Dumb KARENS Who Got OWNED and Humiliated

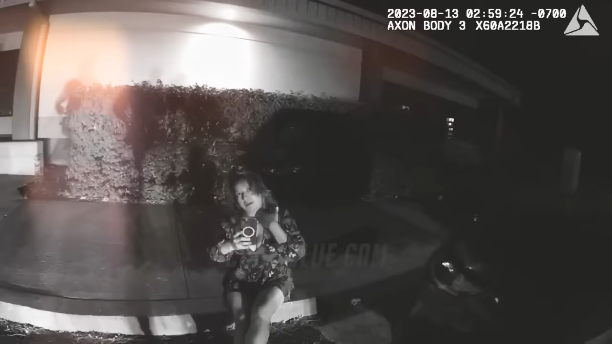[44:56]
Furthermore, the officer noticed she had slurred speech and her eyes were bloodshot.
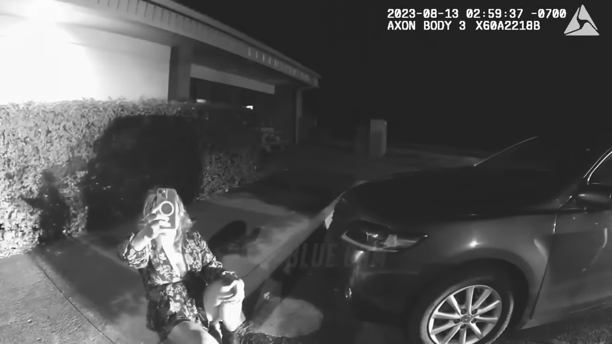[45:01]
And what more could be responsible for such driving and appearance other than intoxication? After a while, more officers appeared on the scene to assess the situation.
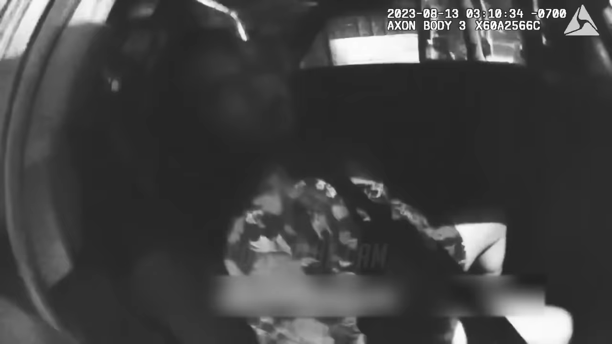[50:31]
And while the officers were transporting her to the jail, the suspect began to spit, scream, and kick the interior of the vehicle.